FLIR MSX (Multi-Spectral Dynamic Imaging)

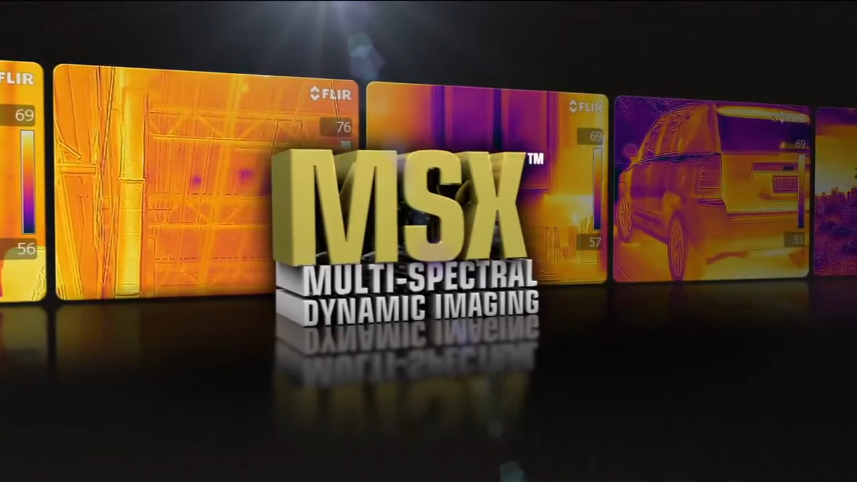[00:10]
Available on the new T440 and T640,
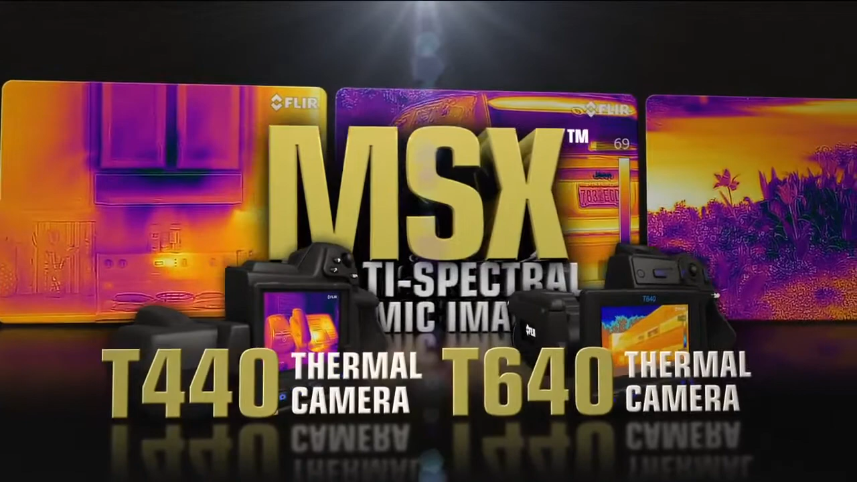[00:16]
MSX enhances infrared video and stills with visible spectrum definition
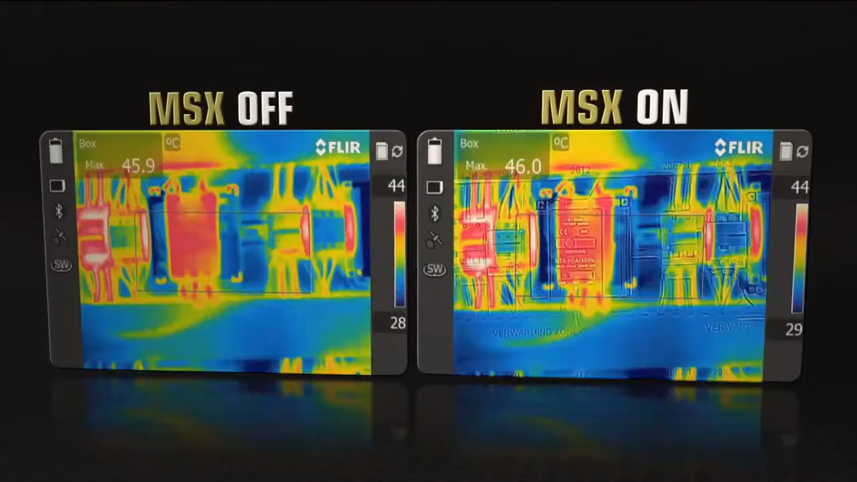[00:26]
so you can easily show customers and co-workers what needs repairing.
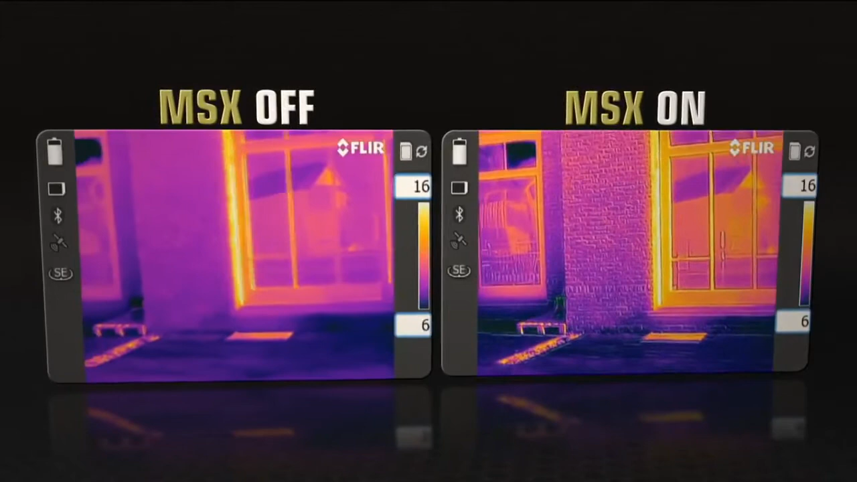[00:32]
And MSX images are fully radiometric, so you can adjust them and add measurement tools just like any other FLIR JPEG.